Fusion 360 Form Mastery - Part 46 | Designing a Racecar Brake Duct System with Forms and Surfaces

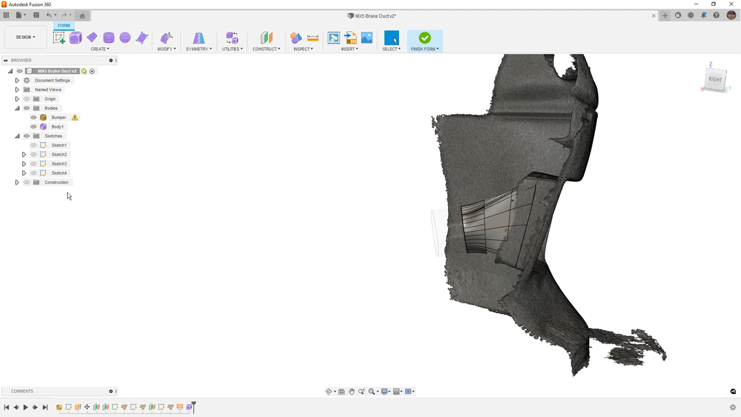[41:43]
associative match tool inside of the browser here that we can edit the tolerance and stuff like that now I'm pretty much done with this so I'm going to say finish form I'm going to hide the bumper for now
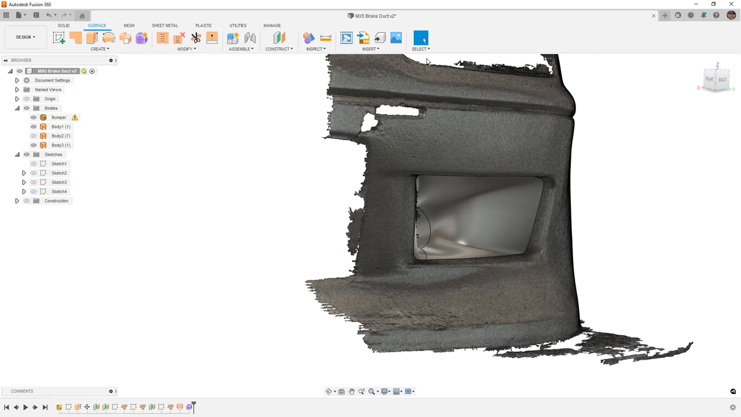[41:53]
and you can see that now we could stitch these two